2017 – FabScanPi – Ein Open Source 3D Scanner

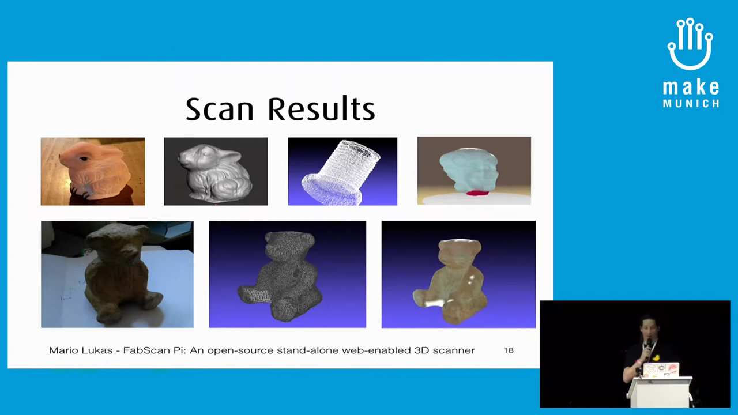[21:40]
Unten links das Ur-Objekt quasi der Fab-Scan-Bär, der in der ersten Fab-Scan-Version immer benutzt wurde. Ich wollte halt einfach damit so ein bisschen vergleichen, wie waren denn die Scans früher und was habe ich jetzt, damit ich so ein bisschen eine Relation habe. Jetzt kommt die sehr interessante Frage, was macht man jetzt mit so einem Scan? Man kann uns jetzt, klar, die ganze Wohnung vollstellen mit Häschen und Bärchen,
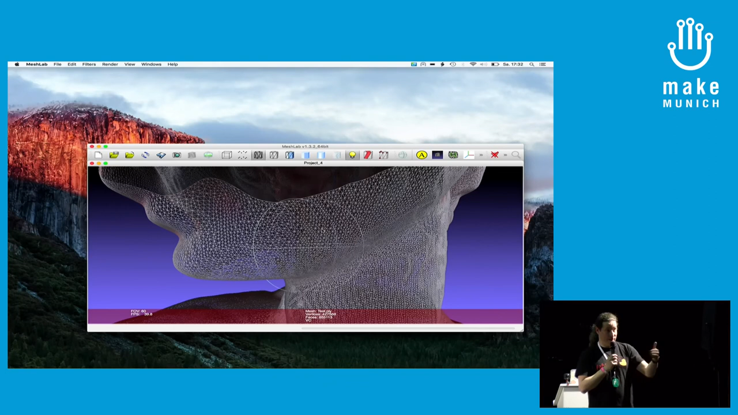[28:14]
Der andere, nee, ich habe das gemessen. Das hängt auch so ein bisschen damit zusammen. Das ist ein Bausatz. Wie sind die Toleranzen beim Zusammenbau? Und da kommt man halt nicht mehr hin mit dem Idealwert. Da braucht man dann halt einen Mechanismus, der das selbst einmisst. Und das kommt mit der nächsten Software-Version und dann kommen wir auf diese Genauigkeit. Ich habe da oben auf der Bühne das Originalobjekt stehen und daneben steht ein Ausdruck, den ich mit Stereolithografie gedruckt habe.
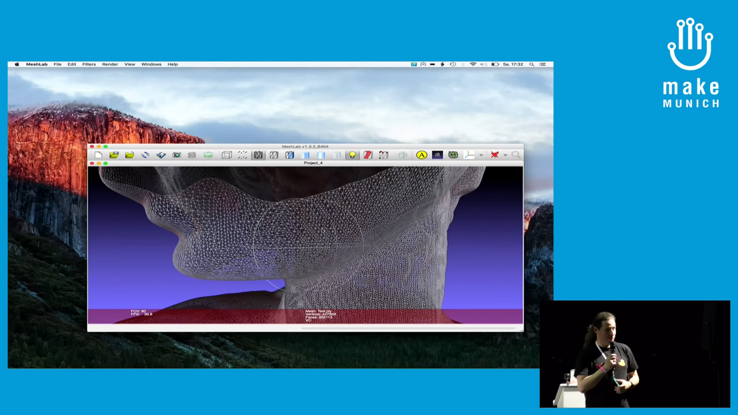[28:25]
Und wenn man sich das mal anschaut, da kann man sich dann ein Bild davon machen.